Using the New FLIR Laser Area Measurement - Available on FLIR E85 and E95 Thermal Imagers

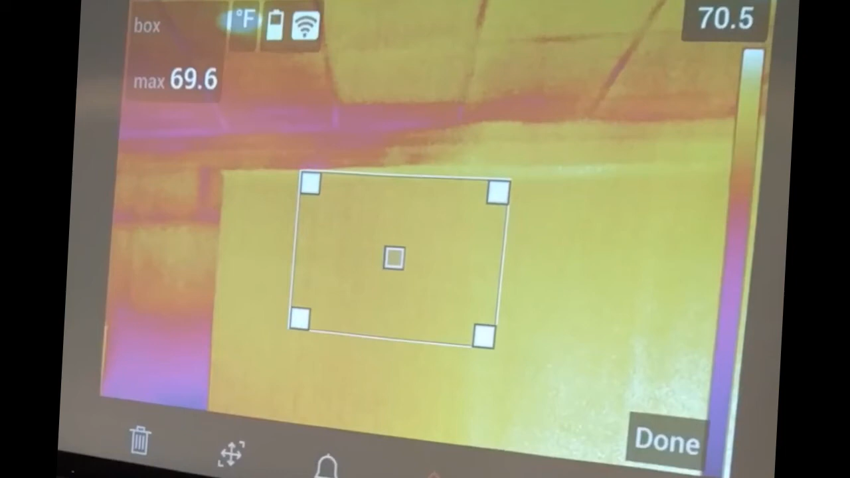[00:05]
On screen: max 69.6°F, scale top 70.5°F
When you hold your finger on the corner of the box, it's going to prompt, you're going to get a new menu on the bottom.
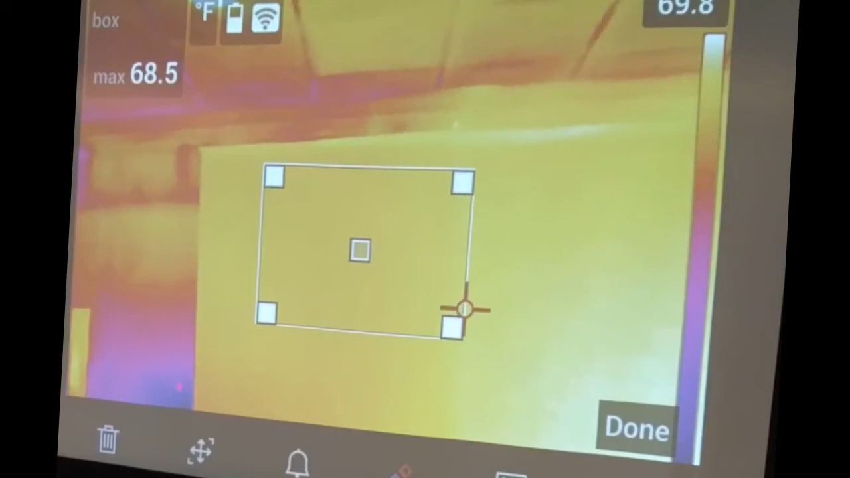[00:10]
On screen: max 68.5°F
So I'm going to push the little red and gold symbol right down there. Select area box.
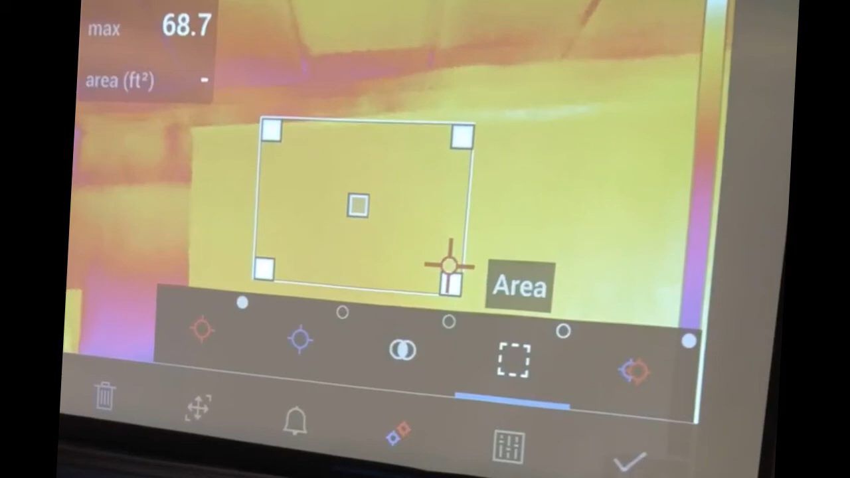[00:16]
Tap it. Hit okay.
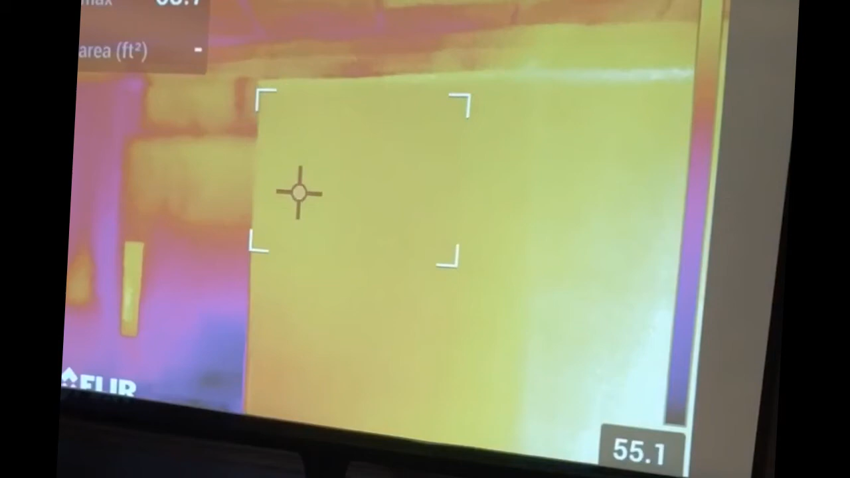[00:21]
So now, when I have that area box there, and I can make it larger and smaller if I wanted to, but then I push the laser button on the front of the screen, on the camera.
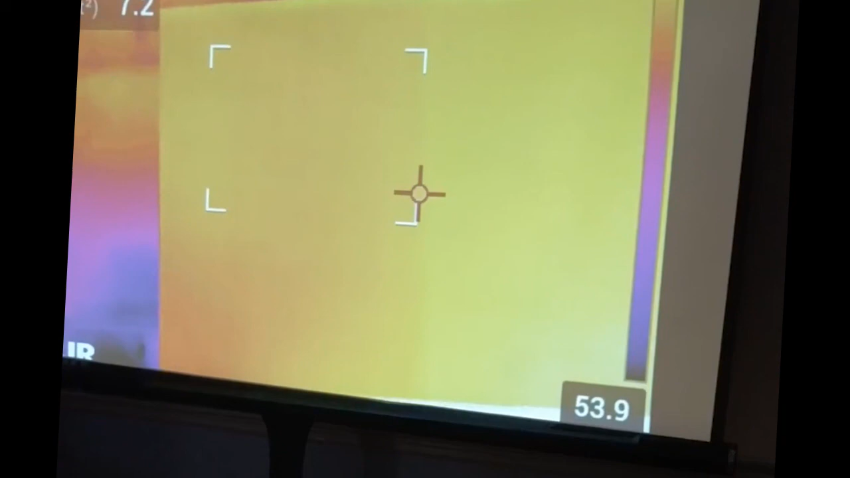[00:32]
Area, 7.2 square feet inside that box. Dude, that's so cool. And obviously it gave me the distance measurement there too, 12.4 feet from the screen.